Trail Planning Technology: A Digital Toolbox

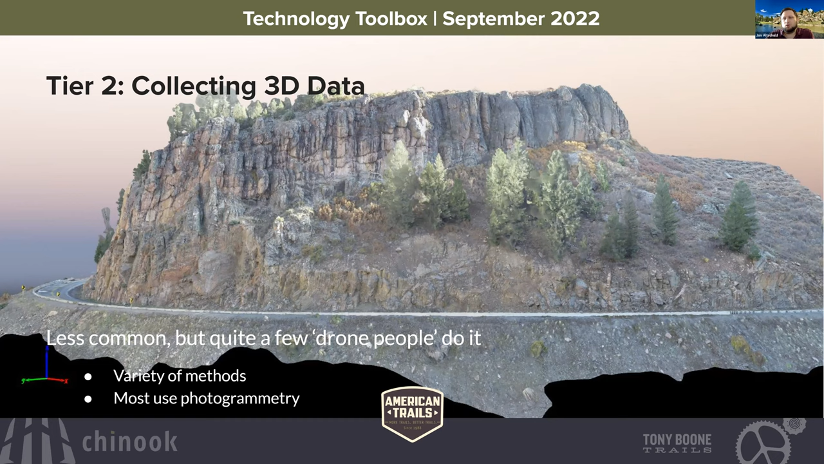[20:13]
Which one you use really depends on the project. Photogrammetry has a lot of really great uses. So does LIDAR. It's going to be a project by project basis, which one you use. And each of them do have their own nuances and kind of training that you need to understand to get accurate information. So photogrammetry, I'm going to look at a little bit with you guys today. We get similar inputs or outputs out of both photogrammetry and LIDAR. Photogrammetry in the Western US is what we use more than anything else. So photogrammetry is a technology that's actually been around for decades, not a new technology, but essentially it uses a series of overlapping photographs.
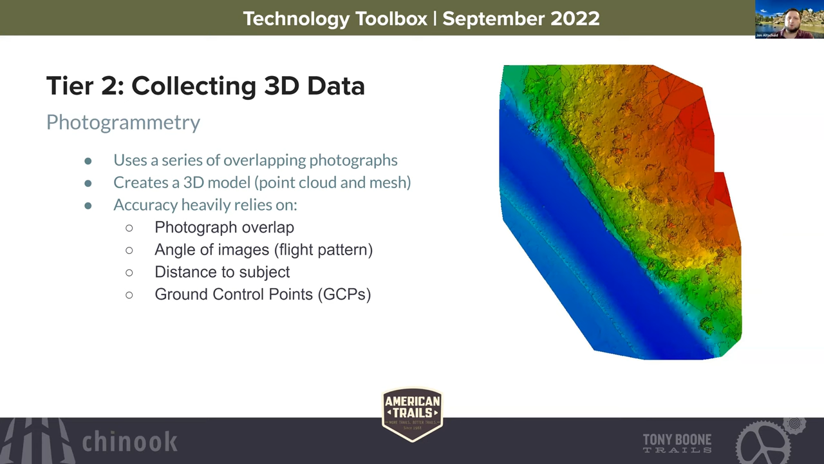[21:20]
So if your photos capture an area in front of a tree well, but don't capture the area behind the tree very well, that accuracy of the area behind the tree is going to be less accurate than in front of the tree where you have better coverage.
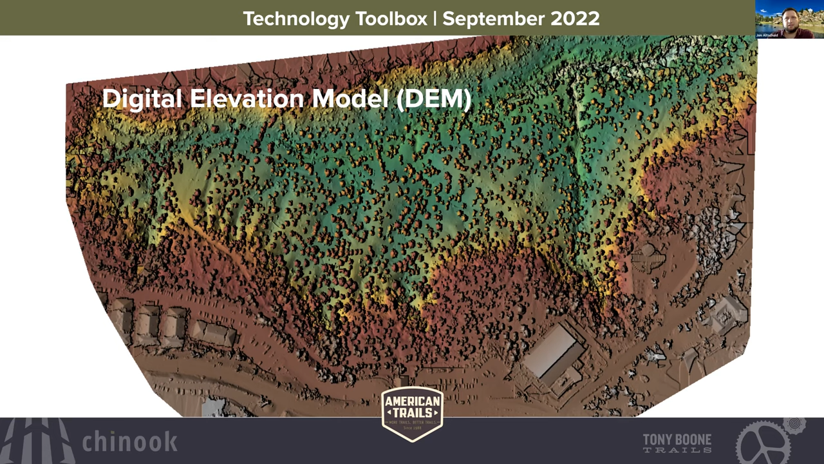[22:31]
This is basically the same thing as the last slide we looked at, except instead of color, there are elevations assigned to all of this. So this one includes all the trees, includes all the buildings. This is just the raw DEM. Now with some GIS and photogrammetry work, we can pretty easily filter out a lot of the vegetation. I didn't worry about really filtering out the buildings on this one because we were focused on the canyon. But if I flip back and forth between these, you can see how we went from just the raw full surface data to just closer to a bare ground elevation dataset.
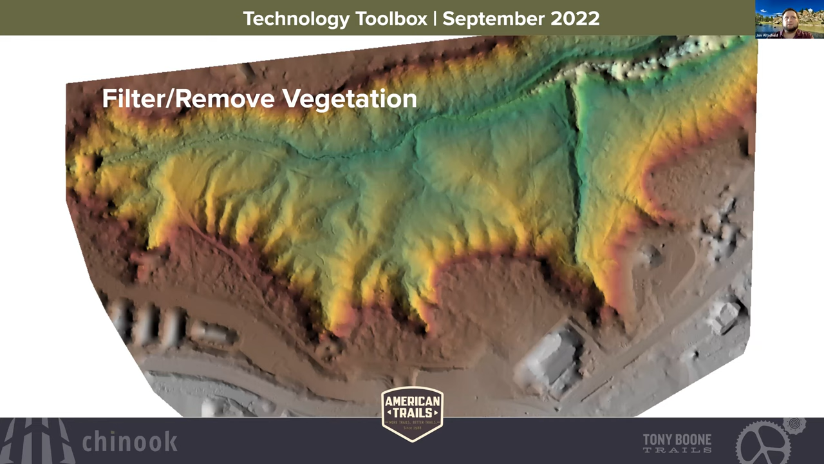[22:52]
From that, we can always derive contours as well. These are one foot contours. It's being derived from the DEM, so you can set it at whatever contour interval you want.
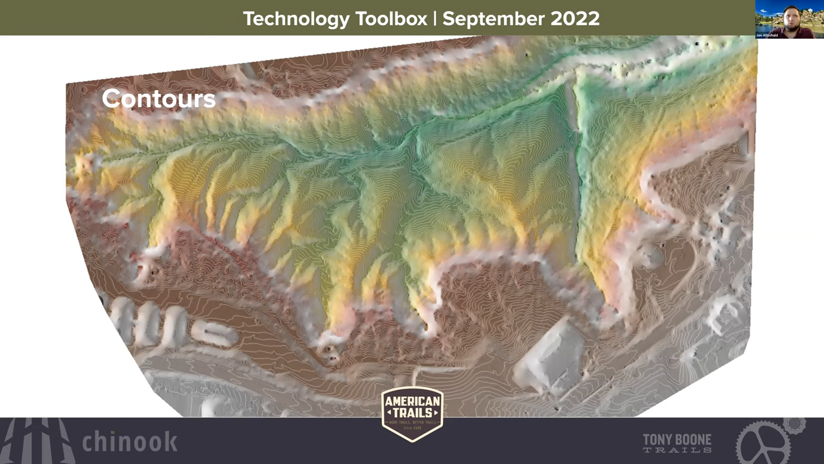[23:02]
And then finally, we get full 3D dataset.
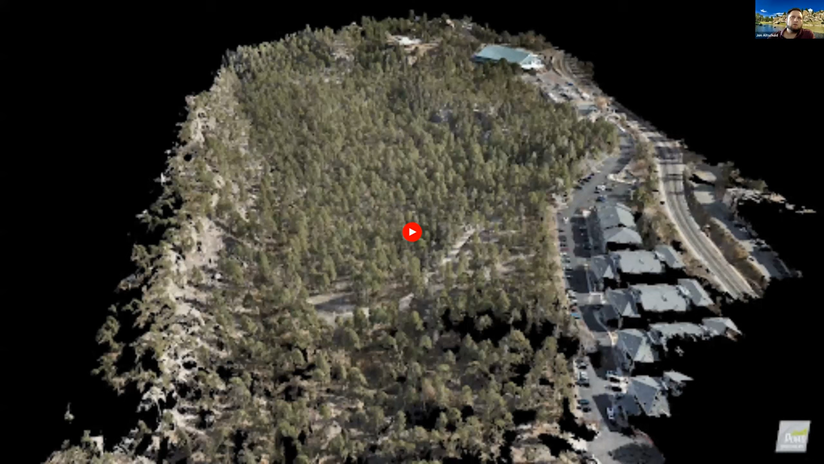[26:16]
All right, one last thing on drones. This is just kind of a fly-through video.
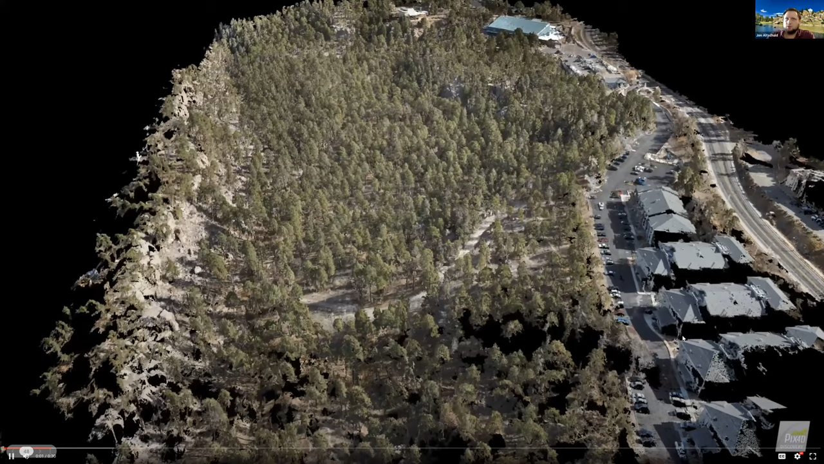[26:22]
This is that same project I showed you where we filtered the trees out. This is the raw point cloud though.
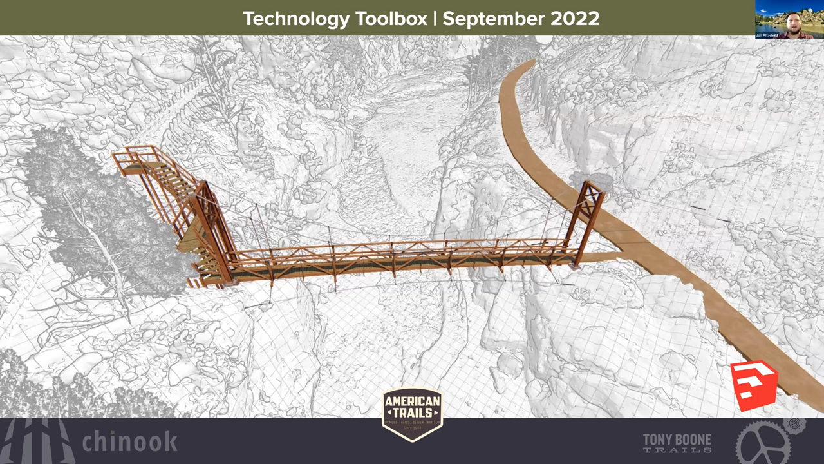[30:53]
So in this image, the bridge and trailer proposed, they did not exist and everything that's kind of the white grid is from the drone.
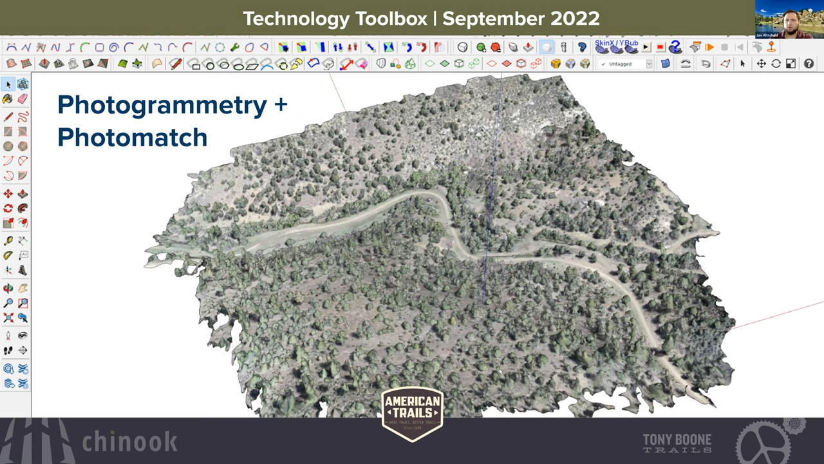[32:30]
So this is drone data that we collected, brought into SketchUp. The problem is, it doesn't really capture the context very well. You know, the Visitor Center is going to be aligned, so it has this great view on Fishers Peak, the namesake of the park. You know, there's a lot of surrounding terrain here that doesn't capture and that it's not at all feasible to map at all with drone.
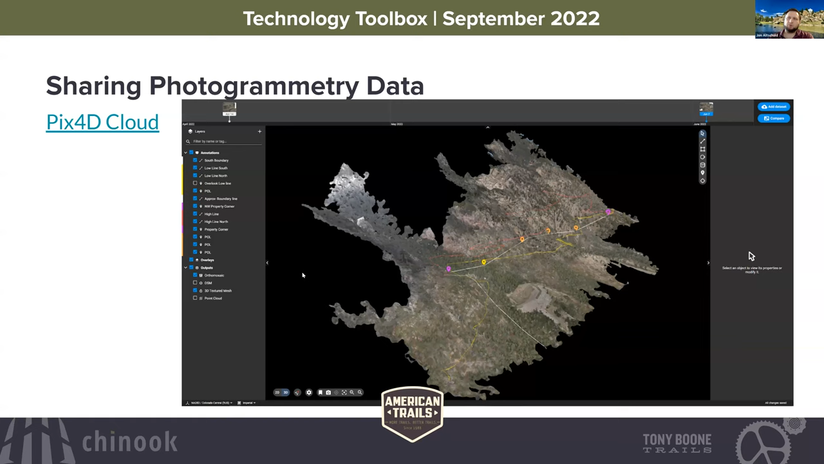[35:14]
Their cloud platform is simply an online platform that you can share photogrammetry data on. So the photogrammetry data, super interesting to look at, but how do you share it? They're huge files.
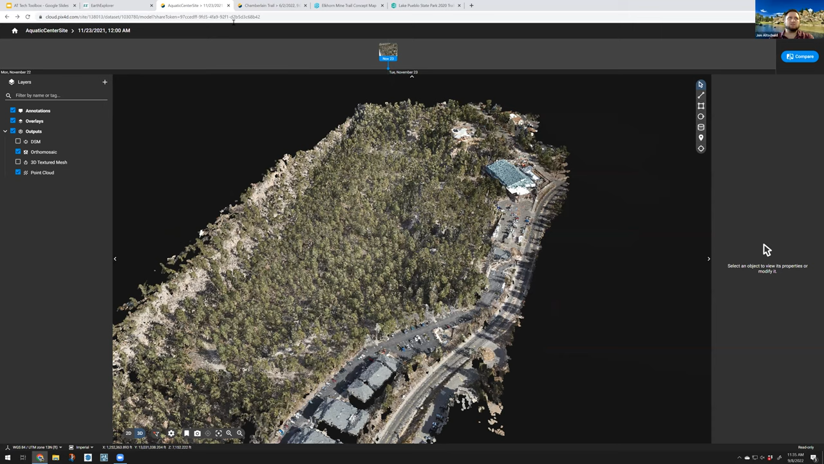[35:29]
So this is the first project we'll look at. This is the video we saw the fly through of the kind of canyon area. And I'm just in Google Chrome right now, but we can share this with clients.
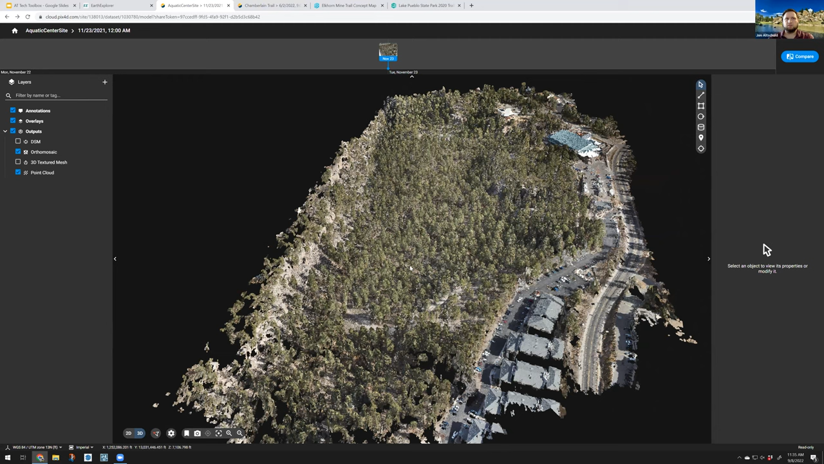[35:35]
It doesn't require any sort of special software. We can zoom in. It's going to load up a little bit slow, but we're looking at the point cloud right now.
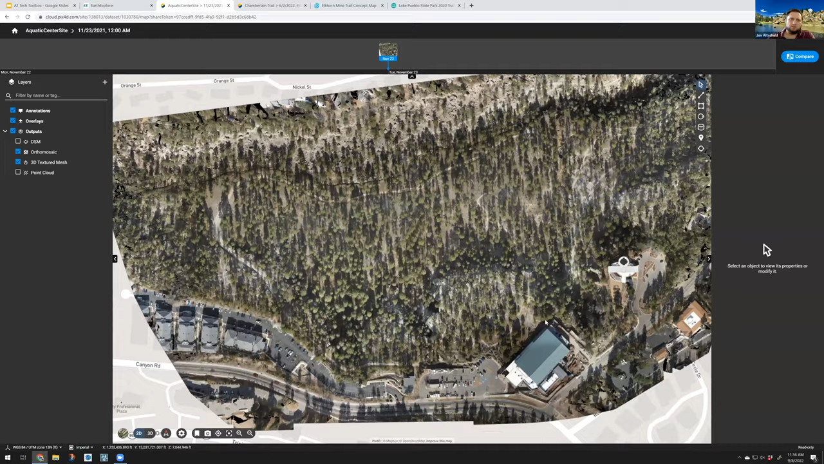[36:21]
We zoom way in on the parking lot.
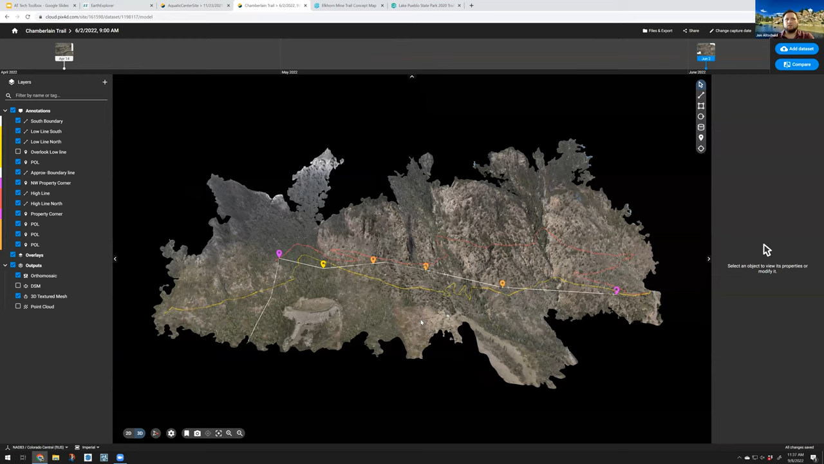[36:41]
So we can even start to mark stuff up. So this is a project we're working on, looking at planning some trails in some very challenging areas.
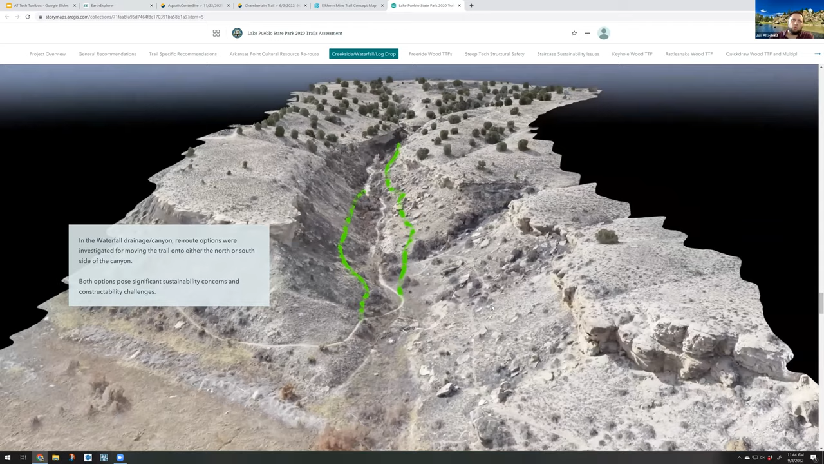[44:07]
And we imported, this is actually, it's a video of the 3D model in this case,